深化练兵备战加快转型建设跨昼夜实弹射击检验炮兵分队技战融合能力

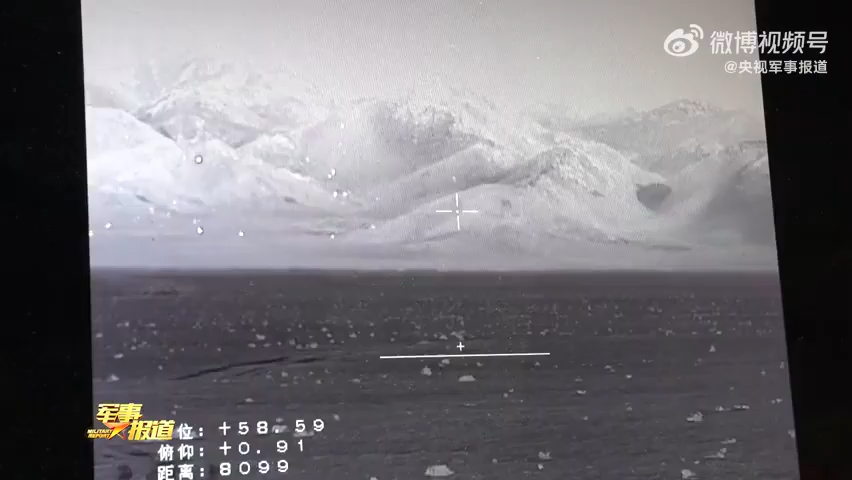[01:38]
搭载的热成像仪雷达等设备快速摸破夜间目标信息对不同距离不同性质目标展开火力打击